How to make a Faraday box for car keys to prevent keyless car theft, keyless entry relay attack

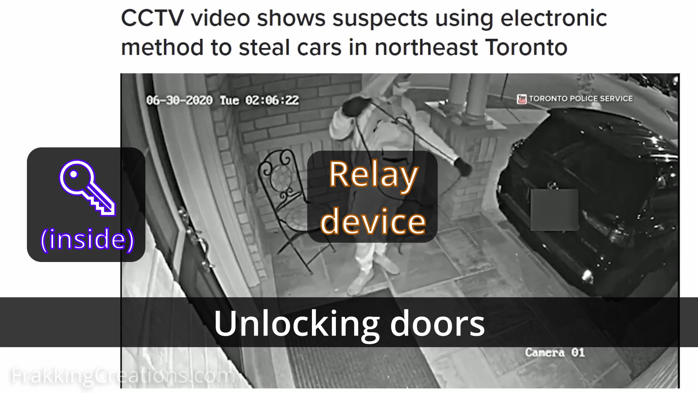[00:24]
What actually happens is the criminals only use readily available tools bought online to relay the signals from the key fob located in the house back to the vehicle. Doing this allows the SUV to detect the key fob as if it was right next to it.
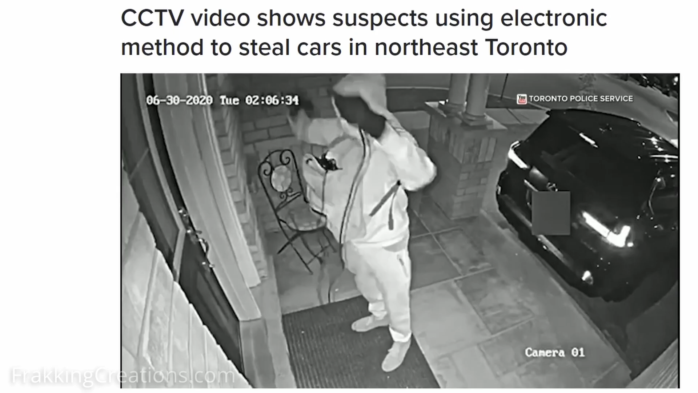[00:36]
This allows the criminals to unlock the doors, start it, and drive off even without physical access to the keys.